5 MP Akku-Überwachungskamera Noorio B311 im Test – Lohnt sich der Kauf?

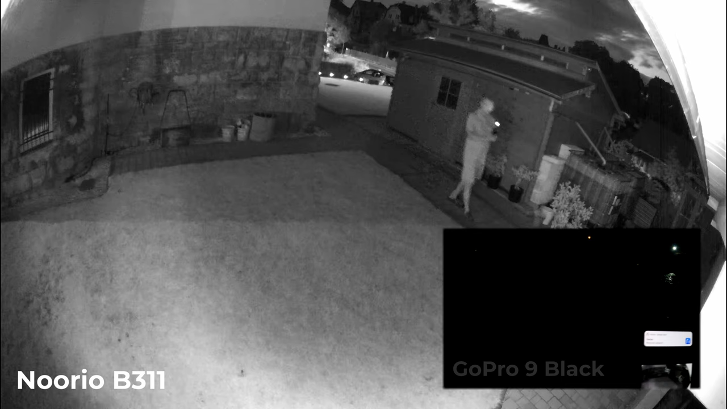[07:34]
Die Alarmmeldung kam nun ein wenig später.
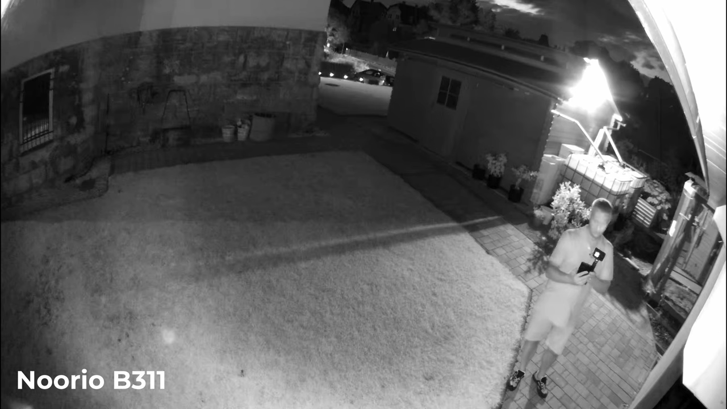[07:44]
Und auch die Übertragung kommt ein wenig später. Eine Lampe ist noch angegangen. Aber ich denke, man kann das recht gut erkennen.
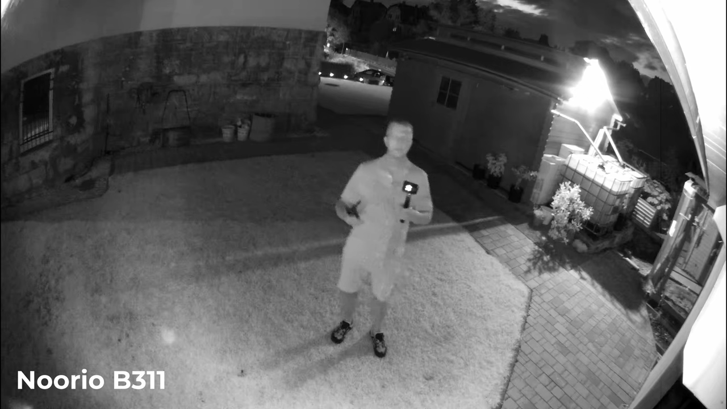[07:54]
Für mich war es spannend, zu wissen, wie hell diese Lampe tatsächlich ist. 600 Lumen auf dem Papier werde ich nun aktivieren.